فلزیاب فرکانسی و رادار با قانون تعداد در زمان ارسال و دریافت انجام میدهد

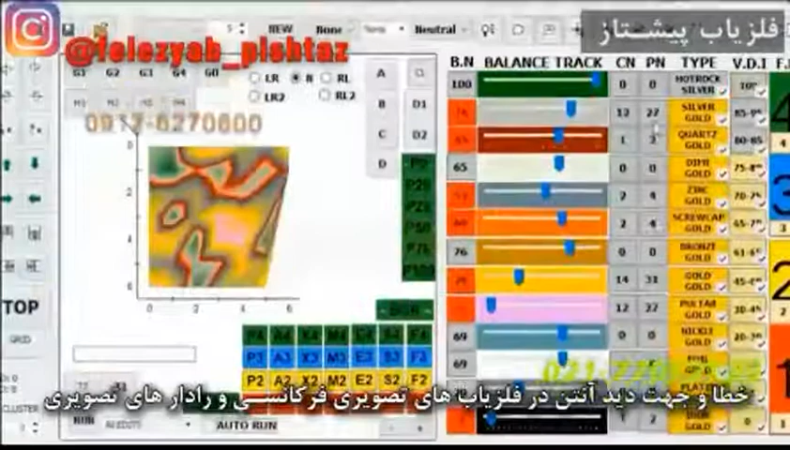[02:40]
اون در اونجا در باستابه برگشتی که میگیره واکنش داره و اون واکنشه الکترو استاتیکیه که شکل میگیره
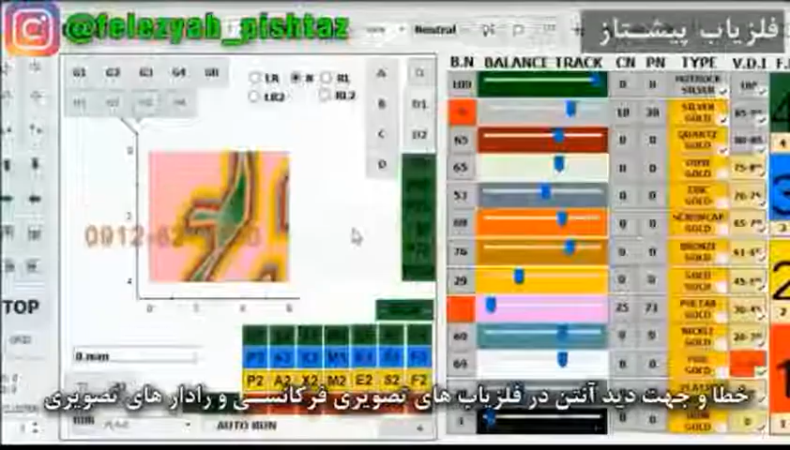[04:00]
که اطلاعاتی دارن بسیار بسیار اطلاعاتشون قدیمیه چون هنوز